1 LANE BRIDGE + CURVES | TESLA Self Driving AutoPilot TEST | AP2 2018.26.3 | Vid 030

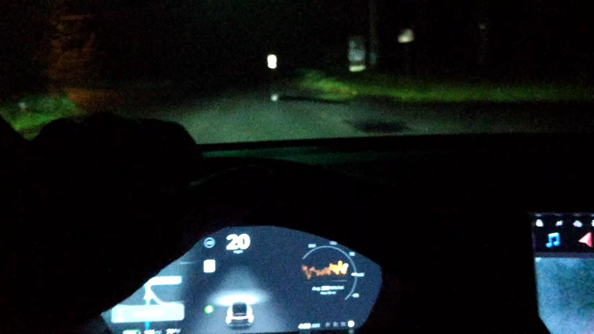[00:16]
the latest version heading north we haven't done this version on
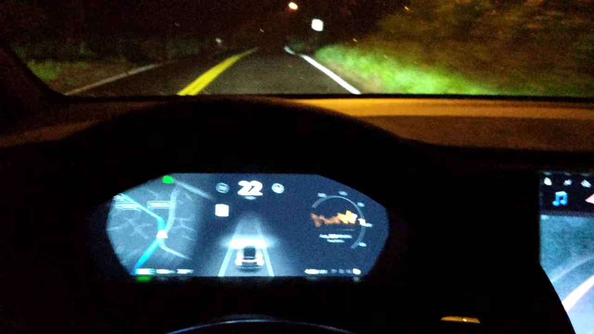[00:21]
this road before see how it goes
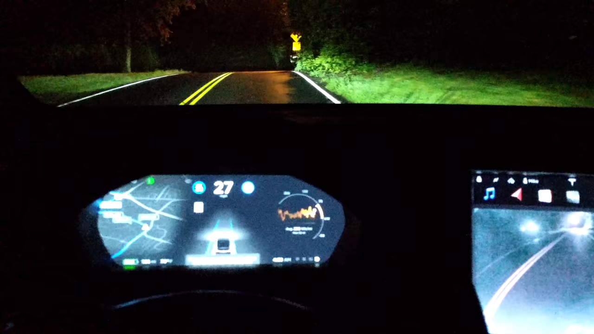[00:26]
this is a tight turn here 20 miles an hour suggested speed
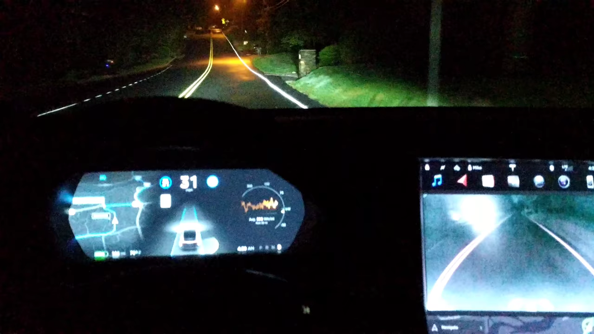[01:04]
this is the easy part no challenge here at all really till we get down here if you're familiar you know check back on the playlist all kinds of videos on this
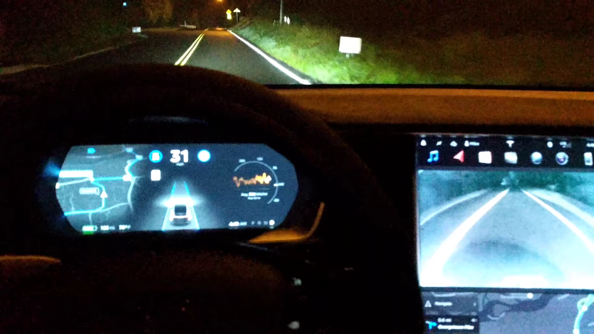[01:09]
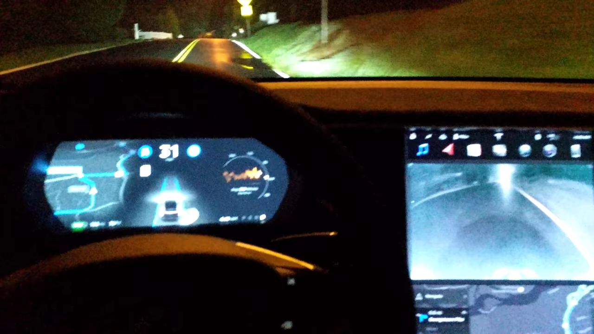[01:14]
here we go 20 see suggested speeds 20 actually I can tell you it's
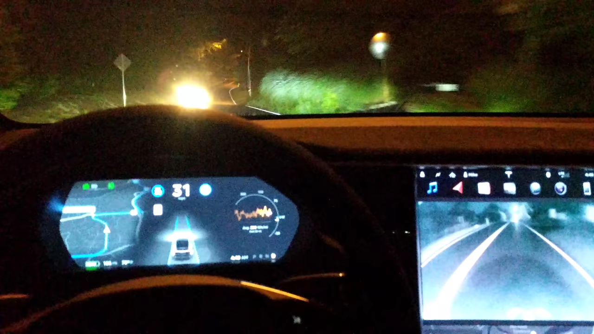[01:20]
probably less than that in this area it's just a quick bunch of quick turns here let's
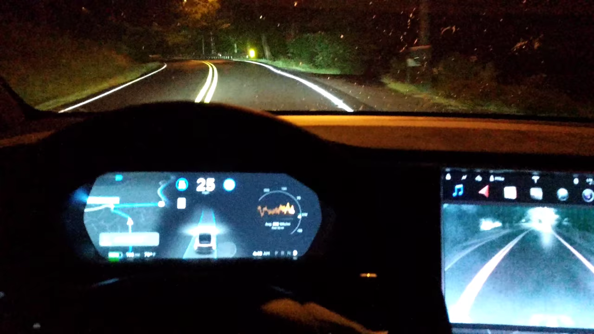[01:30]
go down to 20 and guardrail mmm getting a little too close in the guardrail there whoa okay didn't that did not have to take over but let's let's see what we're doing here
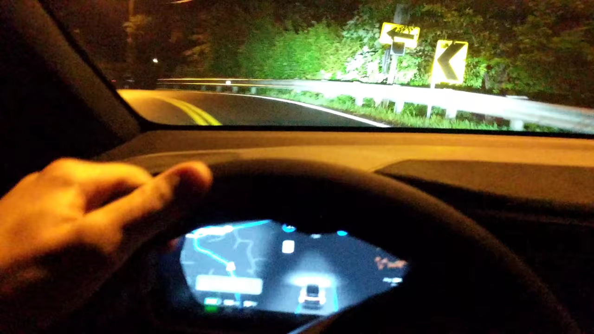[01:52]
we would have gone to the guardrail definitely would have gone to the guardrail there but didn't take over still hanging out too far to the right as you can see on the screen I don't know why as I think it's still it still tends to know what's doing something wrong but does it anyway I don't get that
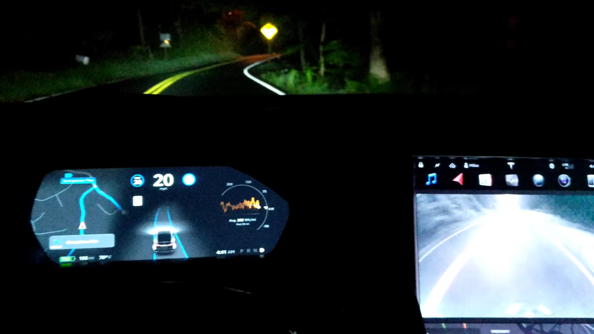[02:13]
doesn't even try to correct alright this is the one lane bridge we tend to get too close to the guardrail like we are now and I got to take over that guardrail is really the additional challenge on this route